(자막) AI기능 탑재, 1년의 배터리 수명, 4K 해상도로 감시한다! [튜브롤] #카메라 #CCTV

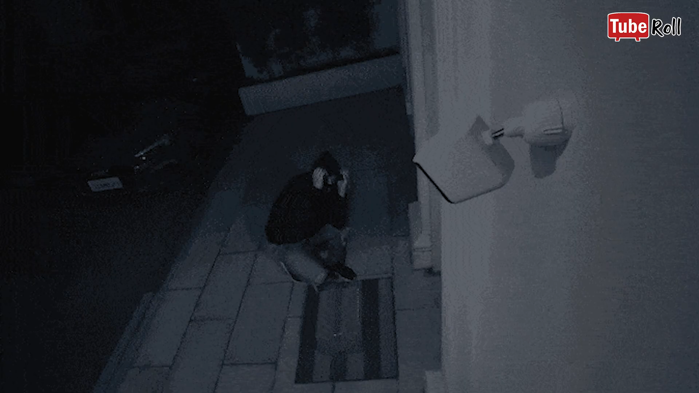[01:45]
깜빡이는 불빛과 함께 음파 장벽을 만들어 침입자의 잠재적 위협으로부터 안전해질 수 있어요.